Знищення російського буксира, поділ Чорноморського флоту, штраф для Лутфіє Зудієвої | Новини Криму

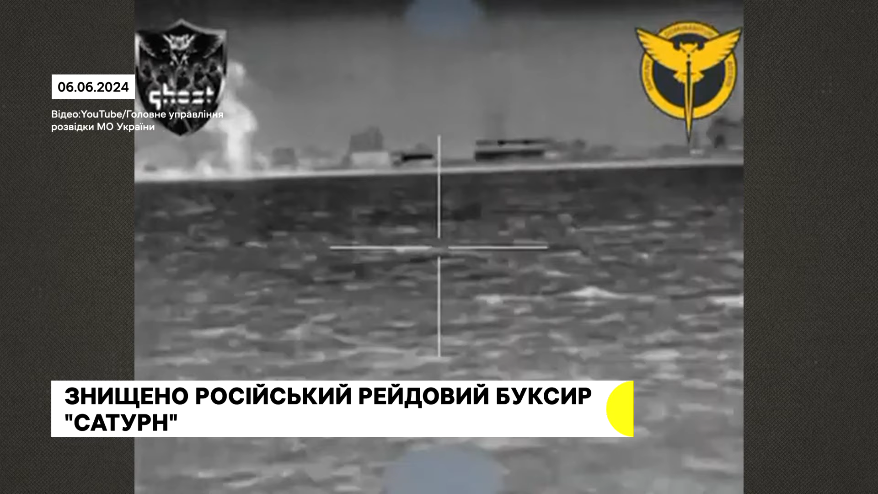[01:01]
Так, в українській розвідці заявили про знищення біля Криму російського Сатурна. Це рейдовий буксир, який патрулював узбережжя та возив боєкомплекти і особовий склад. Вразили його в акваторії озера Панське 6 червня. Як каже представник головного управління розвідки Андрій Юсов, поки росіяни намагаються зберегти великі судна, спецпризначенці б'ють по малих буксирах. Бо це теж послаблює спроможності російського флоту. І додає, складнощі таких операцій полягають у тому,